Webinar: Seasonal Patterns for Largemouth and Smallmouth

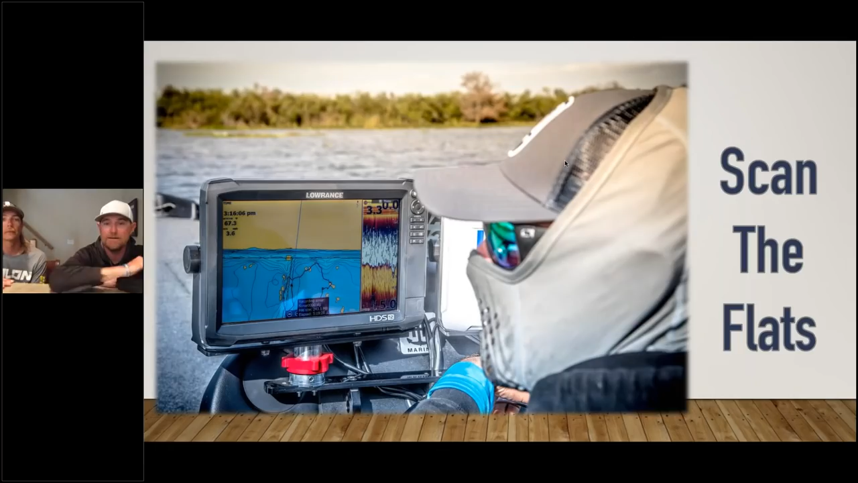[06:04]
definitely scanning the flats is a big deal to me you know you start getting out on these big rock briefs and I see so many times people find rock and they just stop and they start fishing it that's a needle in a haystack type of fishing look to know what's out there not all rocks created equal you can see on this flat right here on this image you can come off a high spot this is probably where they're up spawning along these edges and then they pull out and they get some of this bigger better rock and that's where they're going to want to be that's where their crawdads are that's where they'll be there for a good walk
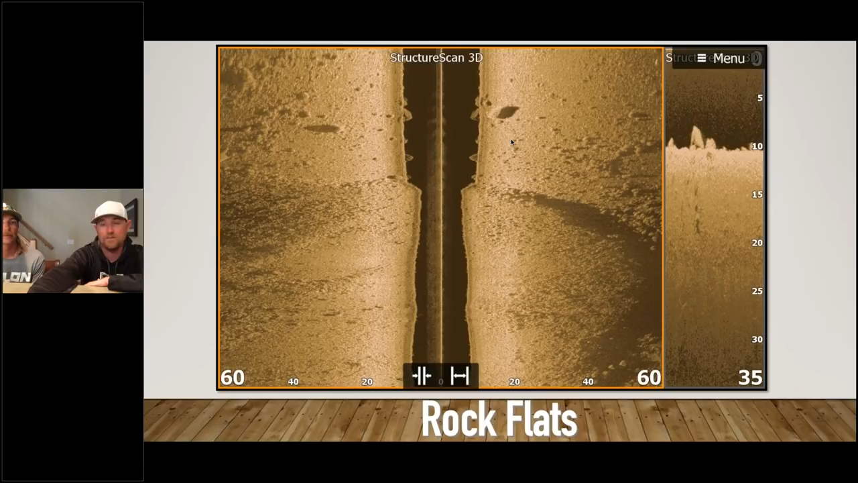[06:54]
that's relatively flat those can be really really good spots definitely lights out spots it's good they want to they use those coming in use those going out and heck they'll spawn right along those edges too depending on the depth that you're looking at again locating the school I don't around they can't hide from you that that well so if you start seeing start seeing some marks you got to assume that you're looking at smallmouth right there and and this one I can see at least four maybe five of them on the sonar just idling through you know you want to turn on start fishing with my rule of thumb is always if you see a bunch there's a lot more of them yeah around you
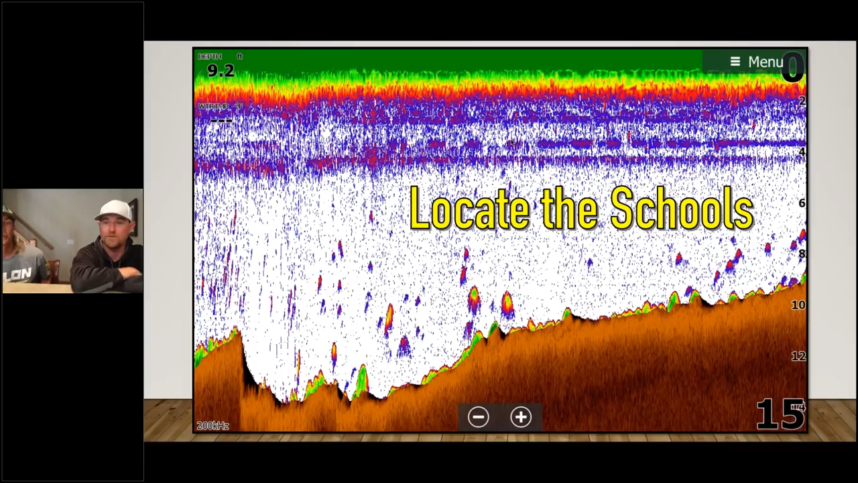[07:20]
know question on there if you only see a couple fish there's probably quite a few in the area no doubt again we talked about those transitions the rock and sand transitions are just always so important we see it in deer hunting fishing transitions are just uber important and whether it's rocks and transitions like this you're coming in sand up onto the reef and rock they're
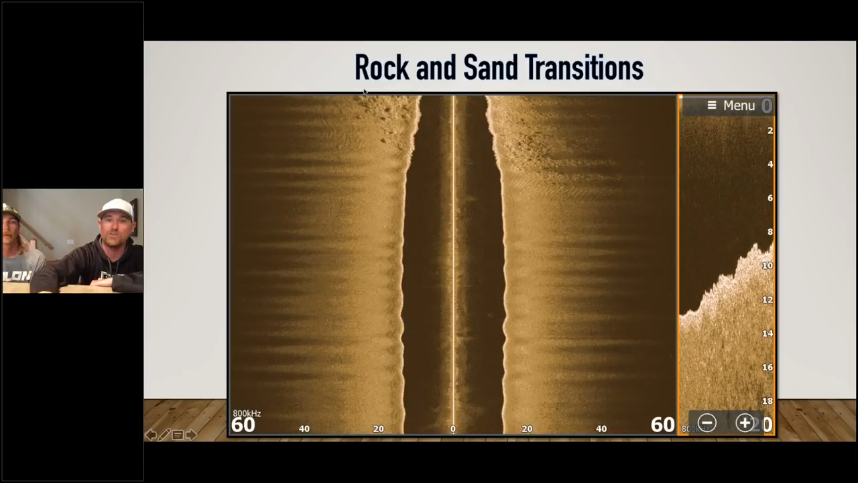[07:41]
going to use that to move or whether you're talking rock and grant grass transitions and again these are where you're throwing that that evergreen shower blow up on top of the water or throwing that jerk bait around the edge maybe a tube or I don't guess you got all the bait you got all that bait fish around here you got some rock out here some cabbage those smallies like to use those
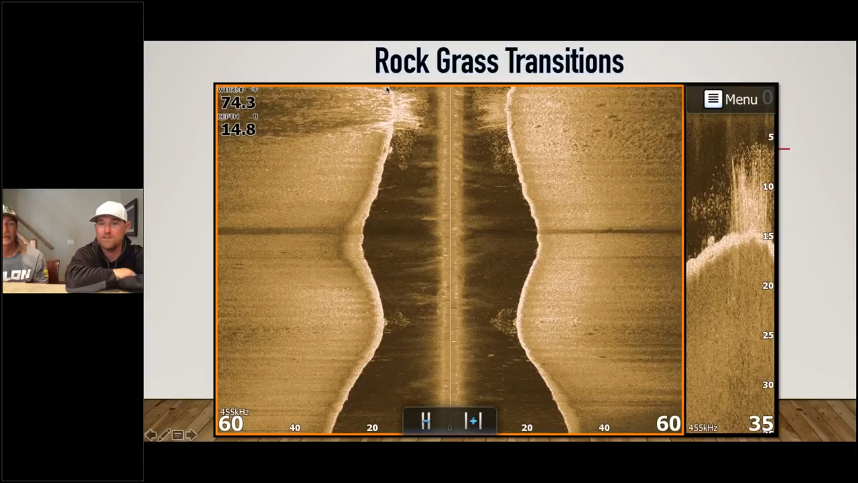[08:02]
edges and use their eyes they're they're definitely going to get on that bait fish big time that's like with the deep water
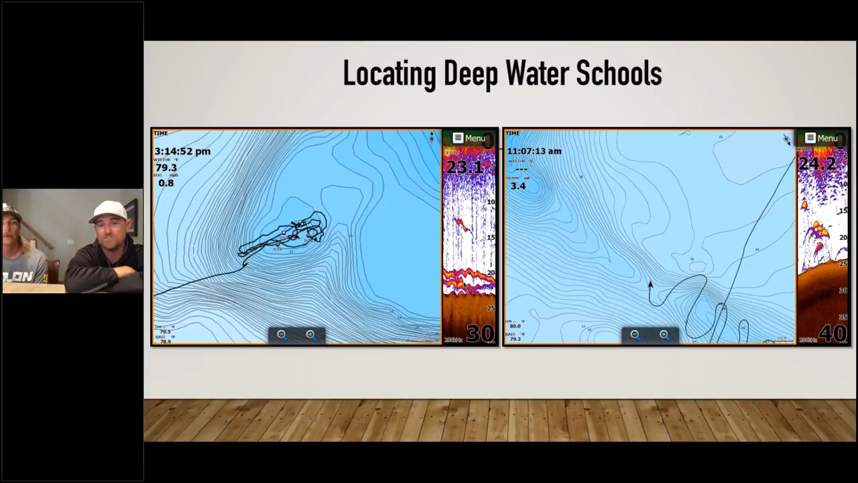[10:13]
graph and you can see them spaghetti and all over the bottom but those are classic drop shot fish 23 23 feet drop a drop shot and ned rig something down on those bass and smallies are generally gamers but they'll be willing to play if you can find them like that for sure let's get into large ease yeah we'll definitely cover a bunch of questions please again everyone use the questions
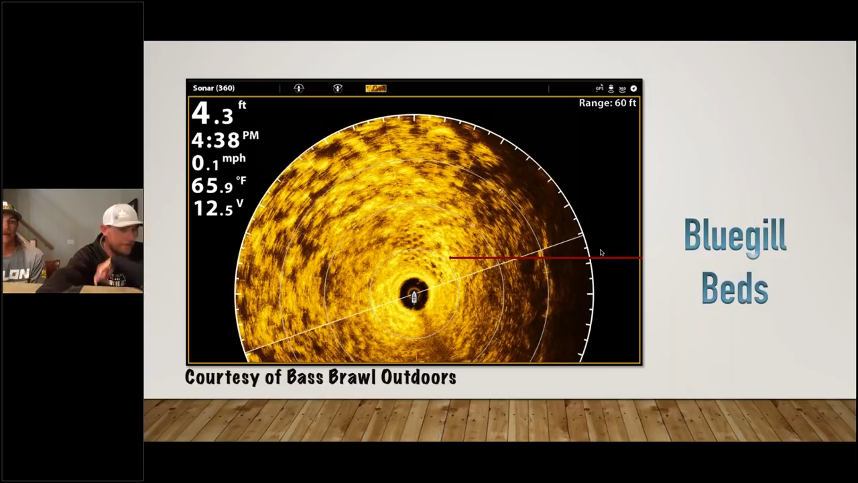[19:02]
On screen: depth 4.3 ft, water 65.9°F, speed 0.1 mph
a bluegill bed but they they can be the right and if they're not right there on the bed they're gonna be somewhere close to it whether it's a lay down or off in the in the in the usually shade a little bit yeah usually in the best cover right on the edge of the bluegill bed whether it's a dock or a lay down or some thicker grass whatever it may be boat docks this is you know pretty a lot of lakes that don't have the really good grass